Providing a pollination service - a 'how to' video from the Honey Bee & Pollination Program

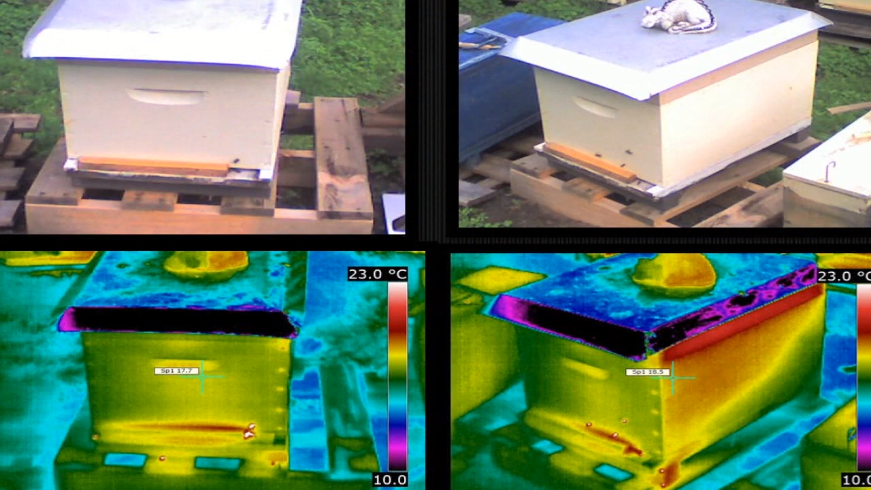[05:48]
On screen: scale top 23.0°C
The use of infrared cameras is being researched to determine colony strength without the need
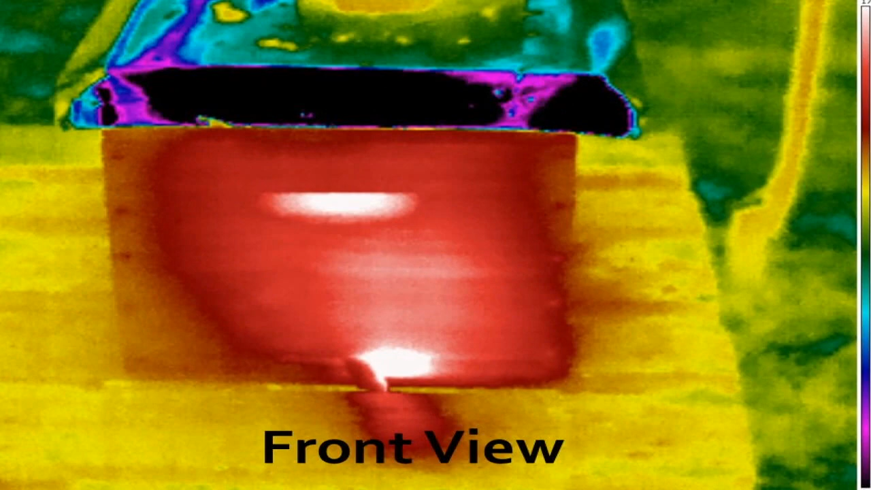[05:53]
to open colonies and provide a printout to the beekeeper and grower.